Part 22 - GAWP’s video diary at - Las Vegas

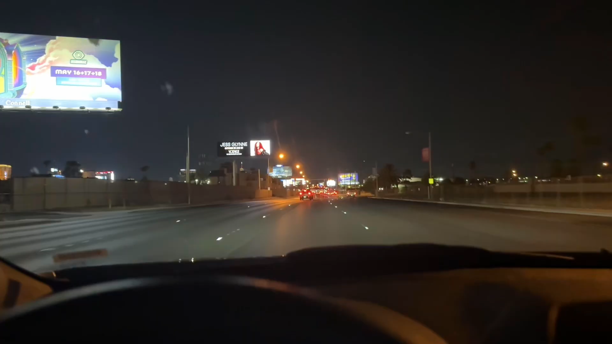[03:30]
Ah, yes. Rolling down the wrong side of the road.
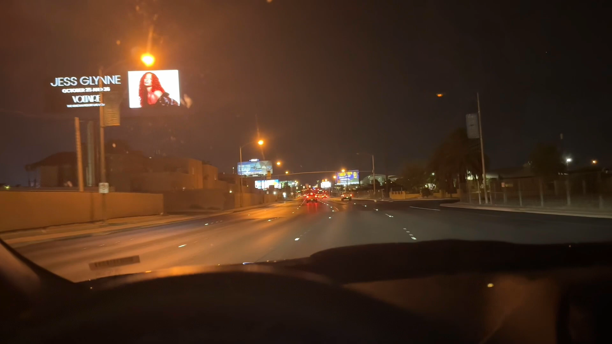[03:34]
In my Mitsubishi. And this is the route tomorrow.